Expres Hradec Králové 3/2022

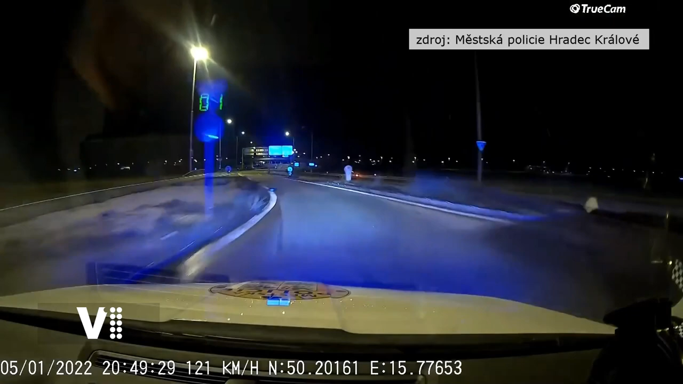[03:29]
Řidiči navíc často nechtějí policii ani zastavit. Takový incident se odehrál třeba 5. ledna. Tento šofér nakonec naboural a chtěl utéct.